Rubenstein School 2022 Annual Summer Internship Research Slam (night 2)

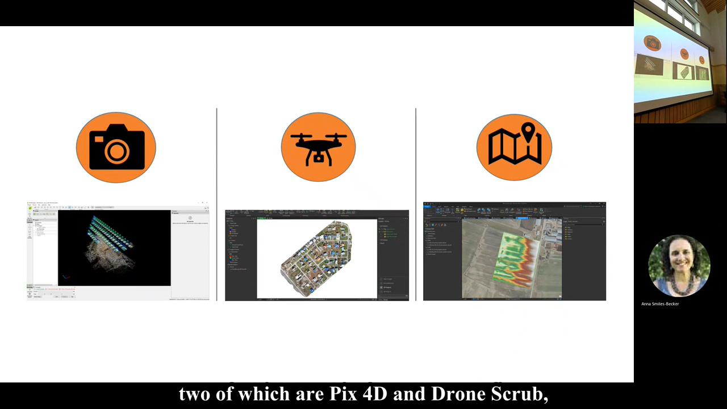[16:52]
which are those two on the left over there. And these are photogrammetry software. Photogrammetry is the process in which we take the images that
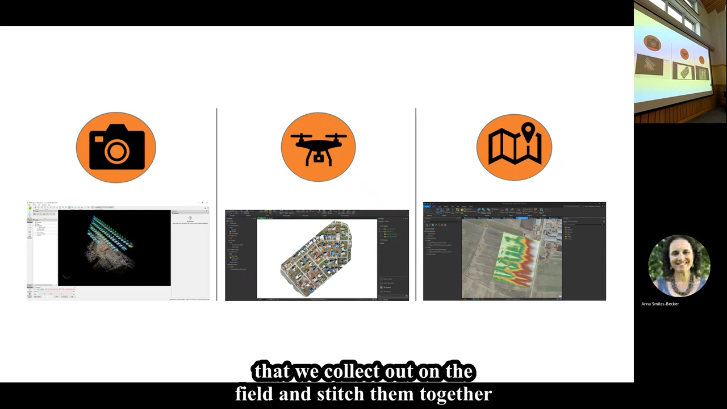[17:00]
we collect out in the field and stitch them together so that we have cohesive maps and that we can deliver to our clients.